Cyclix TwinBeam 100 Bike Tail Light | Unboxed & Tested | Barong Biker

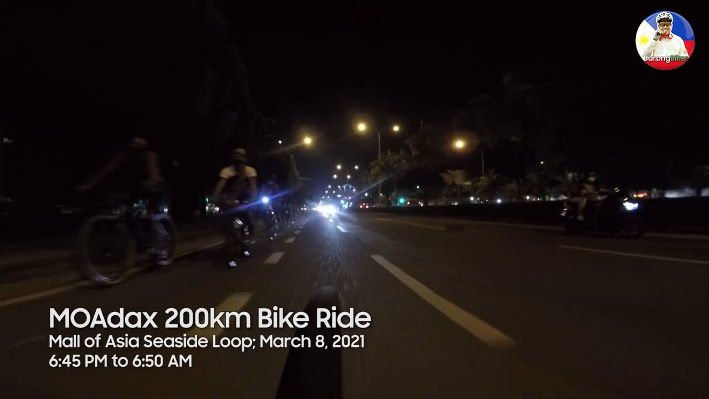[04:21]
so last March 8 2021 we went on an epic 200 kilometer bike ride around the Mall of Asia to test the bike light all night long